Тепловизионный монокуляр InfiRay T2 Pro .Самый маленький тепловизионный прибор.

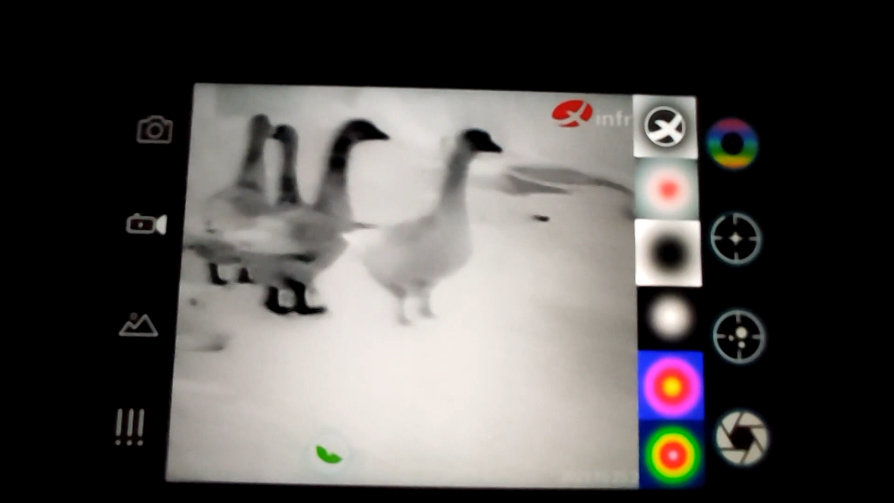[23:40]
Пойдемте покажу собак, как собаки выглядят.
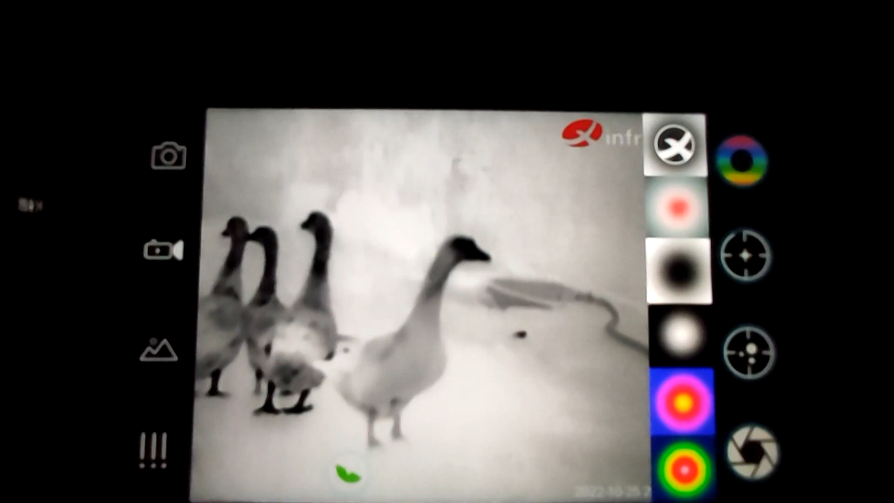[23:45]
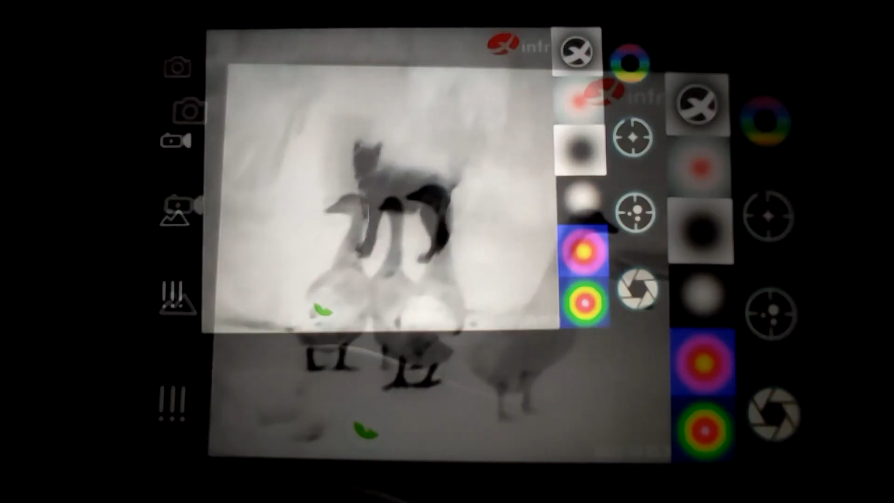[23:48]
Ну вот в этой же.
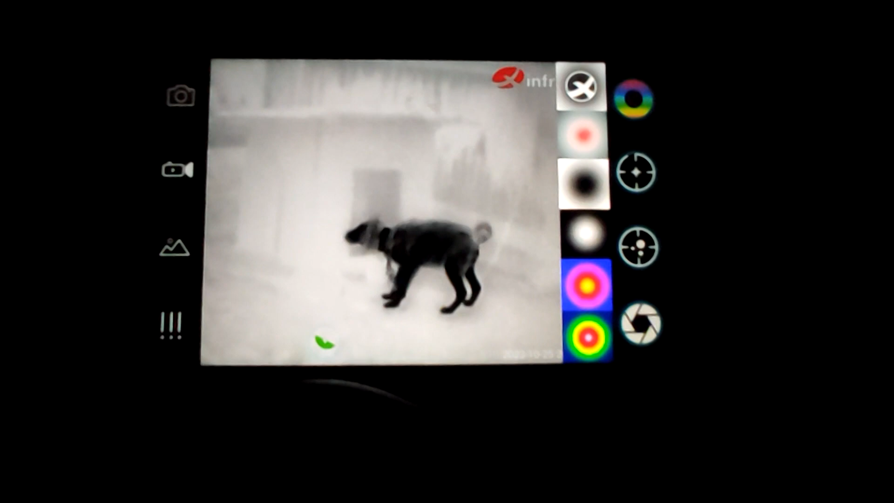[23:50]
Вот кругом все белое, то есть холодное, вот теплое.
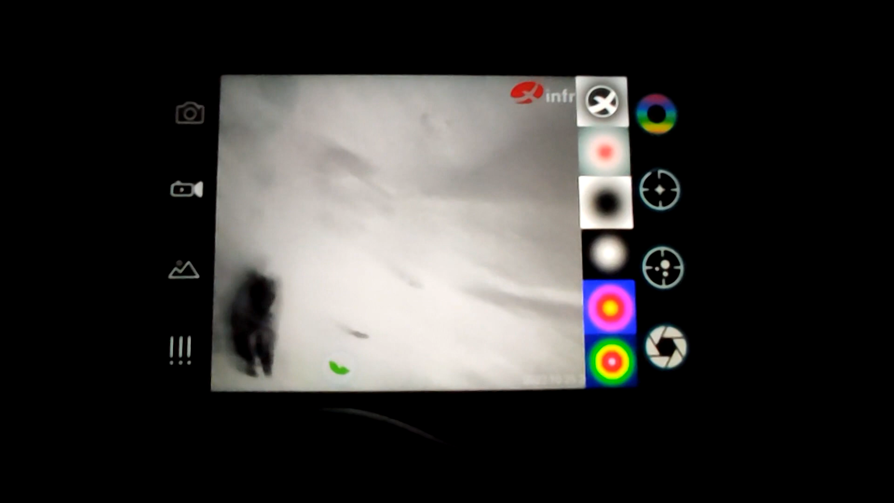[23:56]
Вот собака. Там у меня конура у собаки.
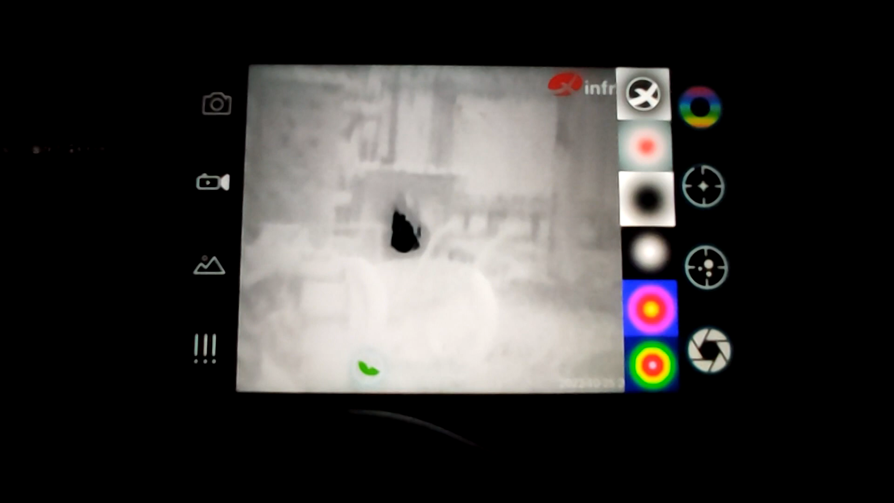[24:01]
Собака не выходит. Вот это у меня щенок сидит. Соболь! Соболь!
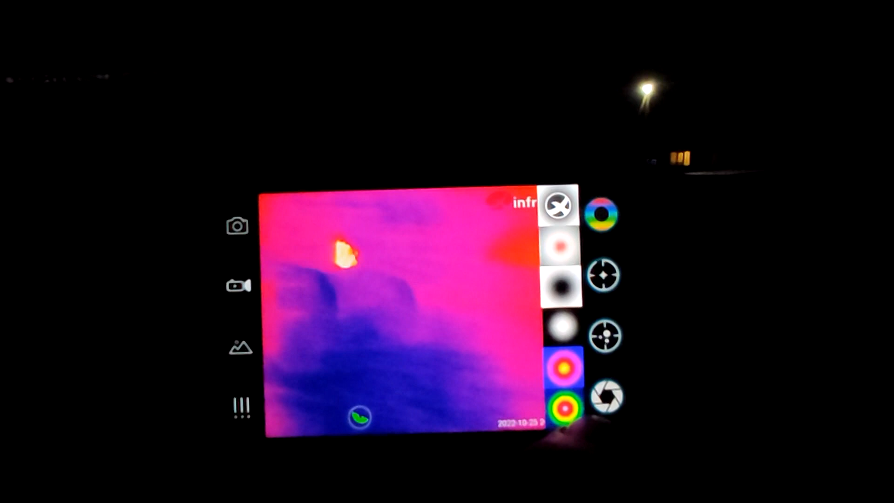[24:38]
Теплые объекты. Там вот у меня собака еще лежит. И включим вот эту.
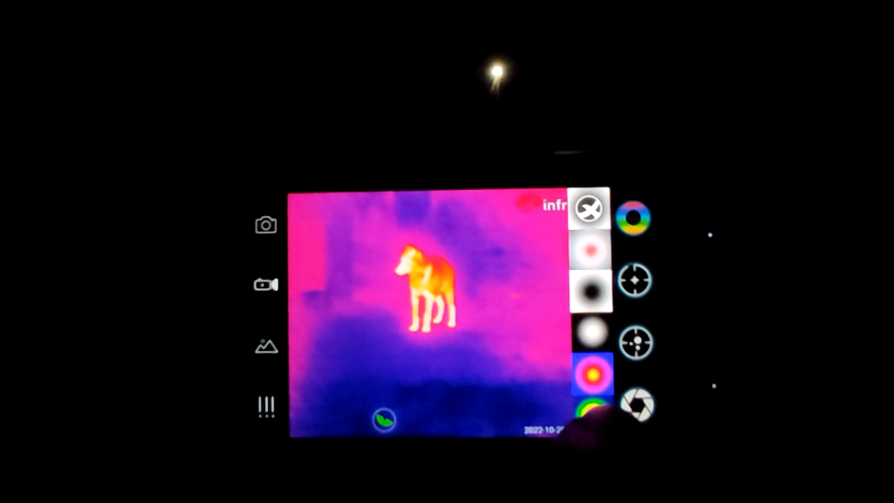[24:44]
Вот так. Мне больше вот это нравится.
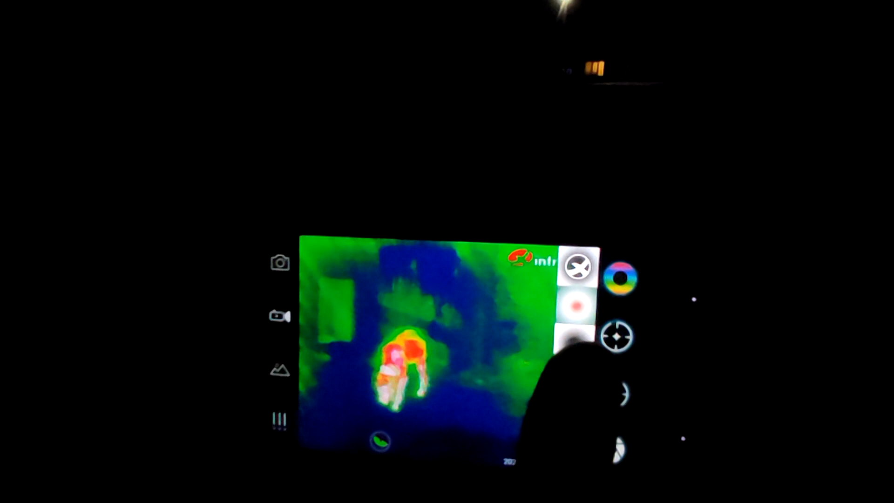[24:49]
Где-то. Где она? Вон она. Так.
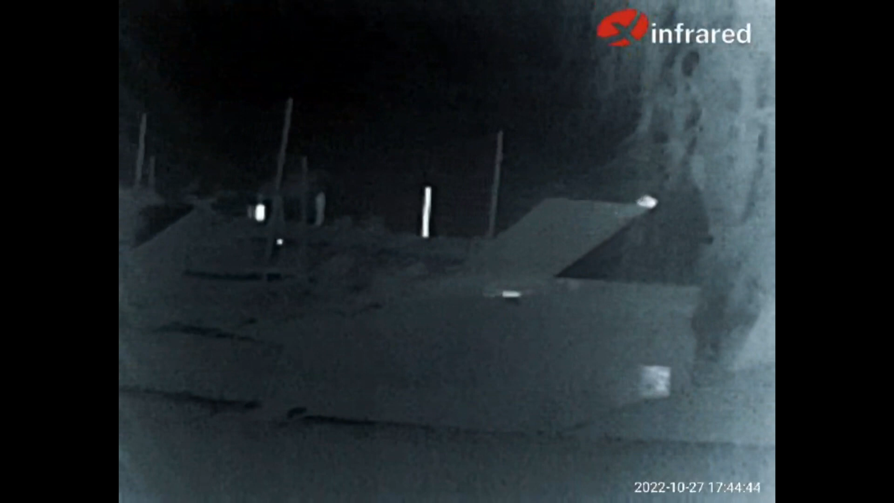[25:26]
показать? На домах. Вот, видите, труба
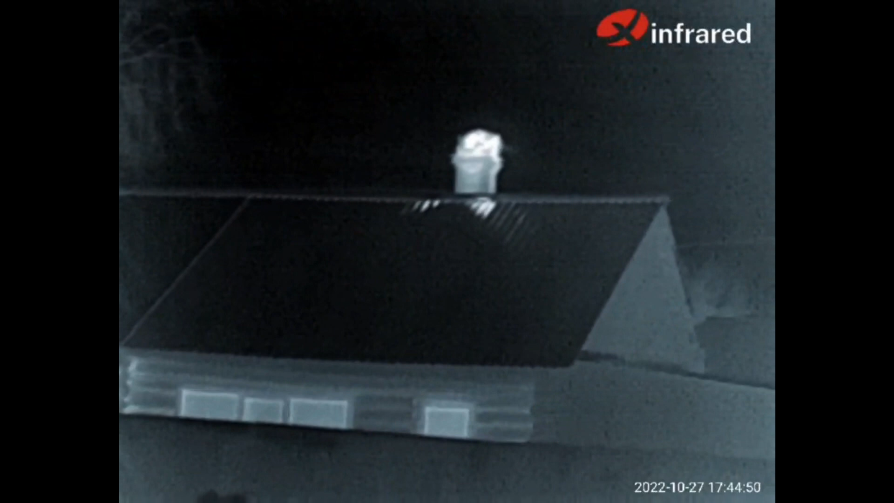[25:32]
белая, печка топится. Тепло показывает. И возле трубы белая. Сейчас у соседей посмотрим.
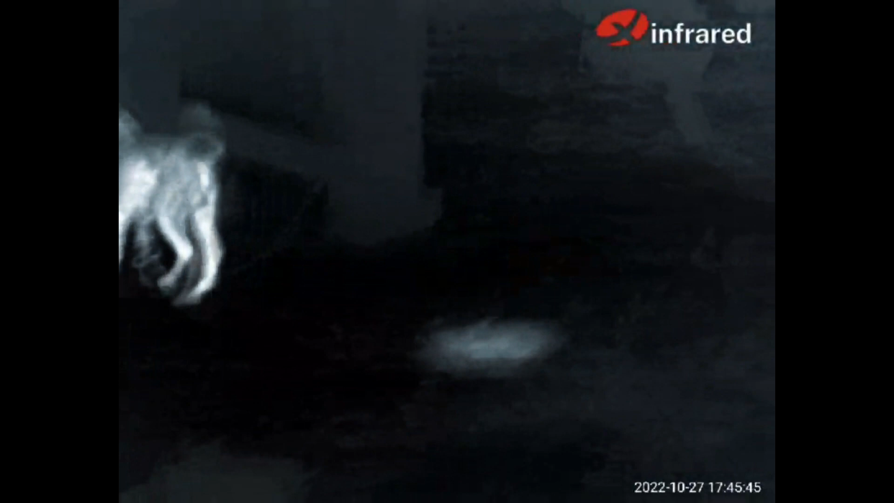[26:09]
Там у меня еще собачка. Так вот видно.
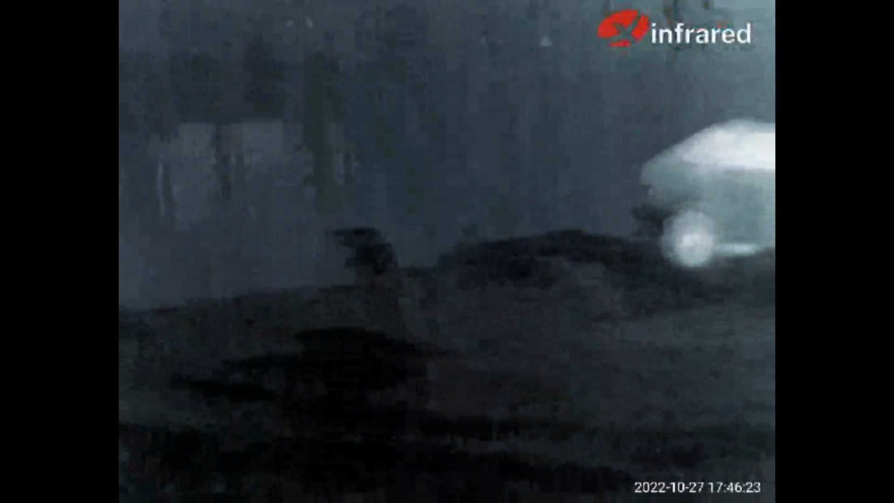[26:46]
Вот машина только что приехал. Машина теплая еще.
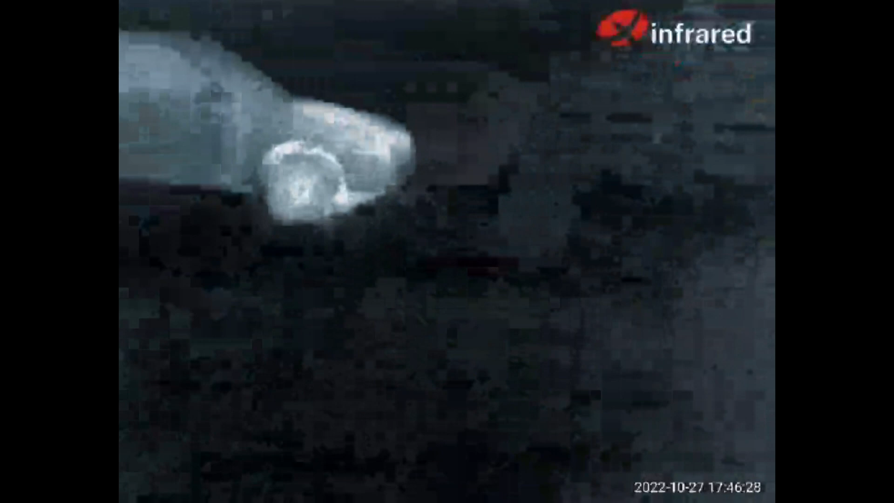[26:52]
Мотоцикл там видно стоит. Он уже остыл.
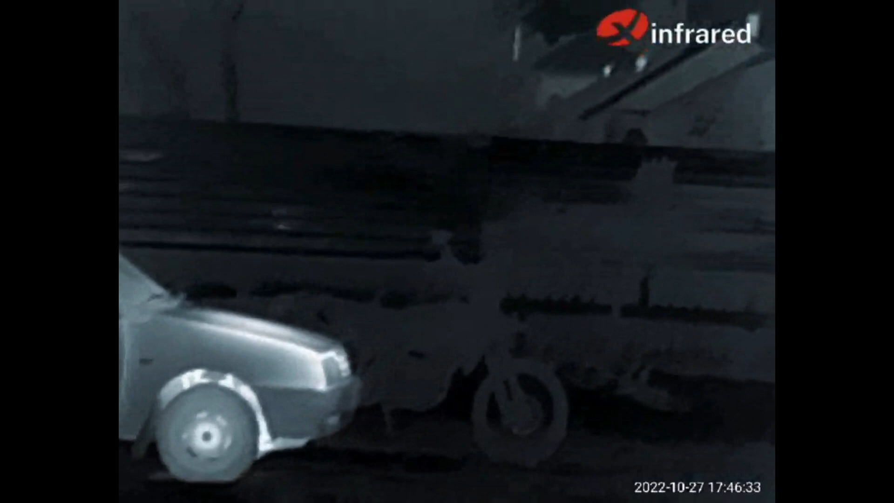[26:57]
Вот видите. Все конопатить надо, ё-моё.